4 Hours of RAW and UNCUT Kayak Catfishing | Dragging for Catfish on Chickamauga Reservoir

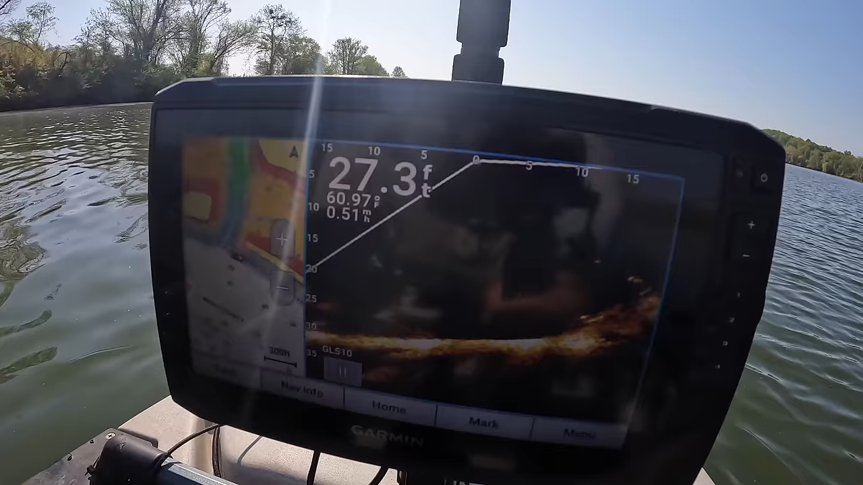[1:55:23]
On screen: depth 27.3 ft
yeah there it goes there it goes you see where it starts to incline now it's inclining real fast look at that there's some brush right over here got some fish on it there to the side now we if I had my ultralight rod I'd be excited about that but we ain't ultralight fishing today we got we got other fish to catch so let's run out here's the couple there we go okay now let's spot lock let's cut us some more baits right fast we're going to refresh everything
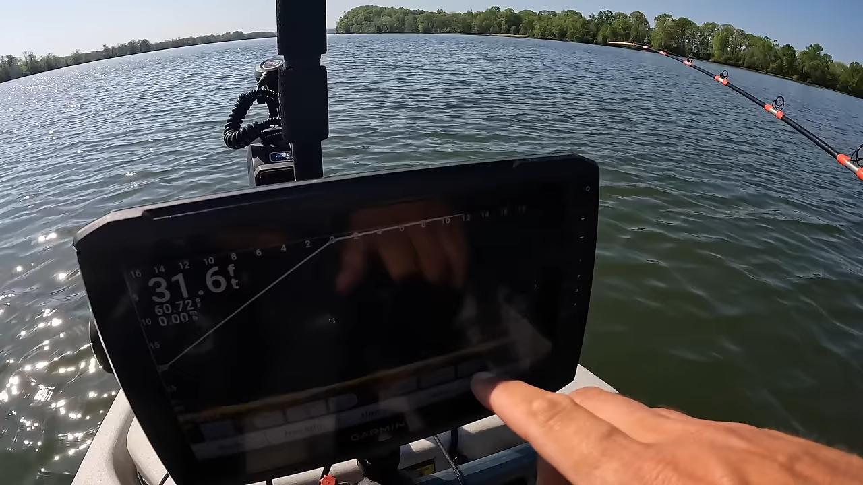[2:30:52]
On screen: depth 31.6 ft
okay he just turned I thought he was gonna come up there to our bait
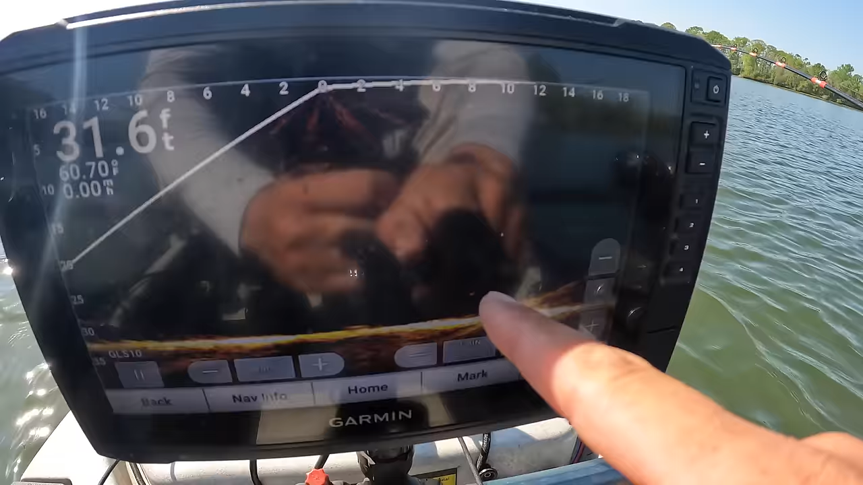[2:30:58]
On screen: depth 31.6 ft
yeah what do you think that's a good idea let's drag
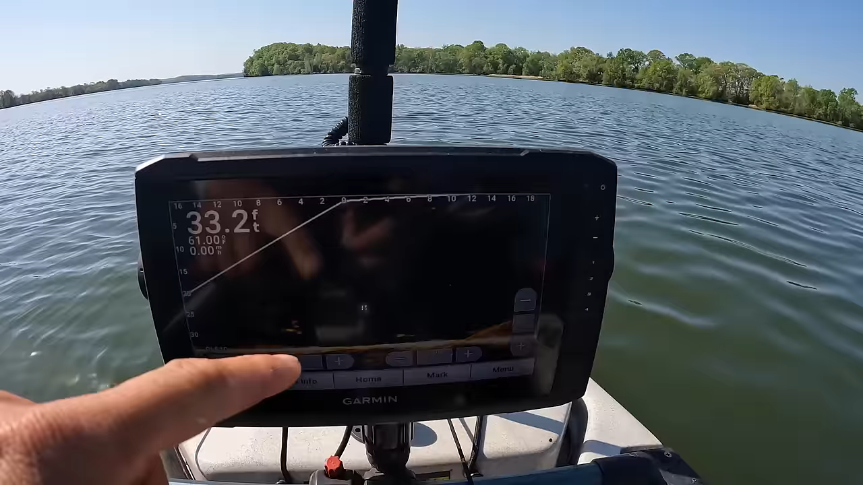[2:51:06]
On screen: depth 33.2 ft
there's a big fish and right here another one
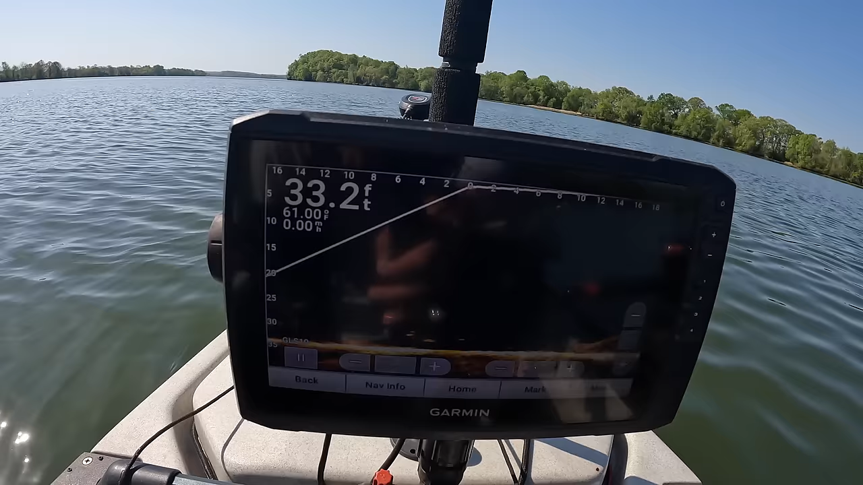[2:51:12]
On screen: depth 33.2 ft, water 61.00°F
there's some fish right there under us this is that's probably close to my back bait let me spin this thing around